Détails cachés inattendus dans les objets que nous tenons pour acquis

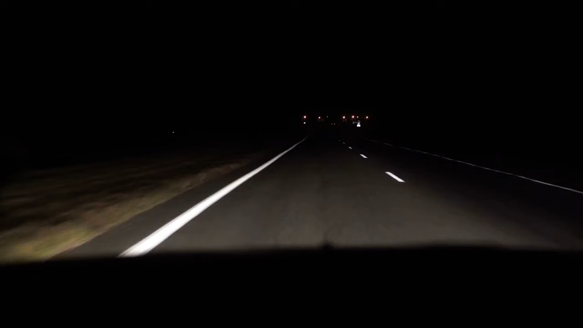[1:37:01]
Des caméras déterminent le type de lumière en temps réel et aident à déterminer quand les feux de route doivent être allumés ou non.